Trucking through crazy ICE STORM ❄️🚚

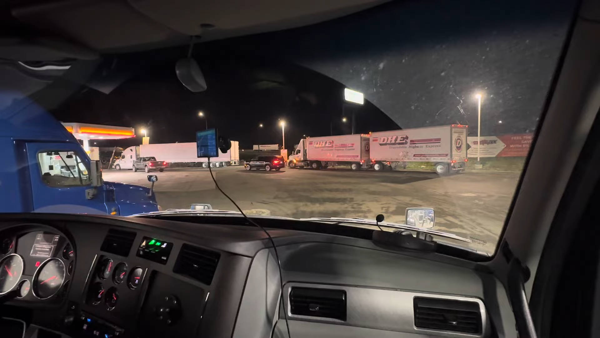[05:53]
Man, these guys are over here blocking the freeway entrance.
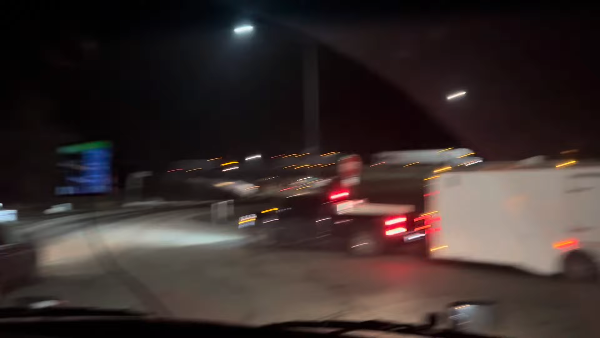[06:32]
Oh, man, you're gonna hit that, man.
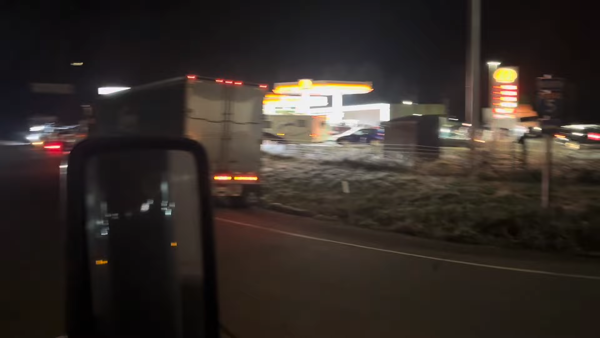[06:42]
It's never usually this packed. It's not even that packed right here, but look at over there.
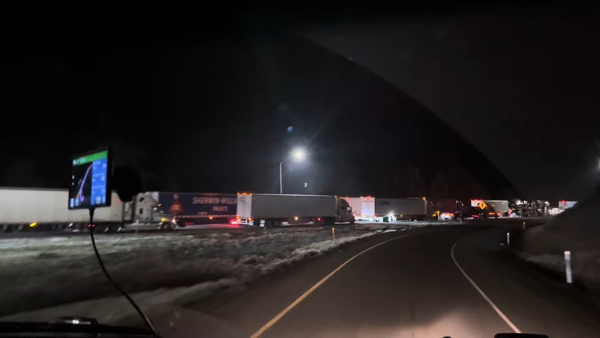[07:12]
Girl, put it in my... Look at that guy right there. What is he looking at? Checking out his truck. Okay, I see you, boy.